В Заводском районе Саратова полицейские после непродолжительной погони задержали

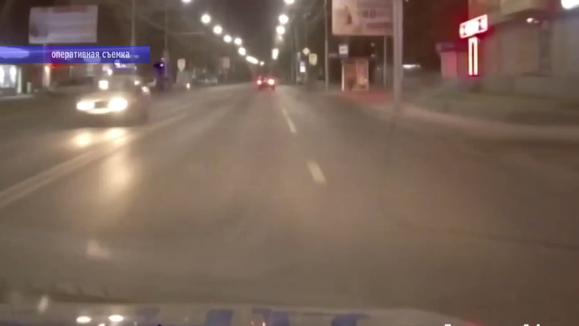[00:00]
Стартует лихач-водитель на улице энтузиастов. Нарушая правила дорожного движения, неизвестный уходит в отрыв от сотрудников сразу после законных требований экипажа об остановке.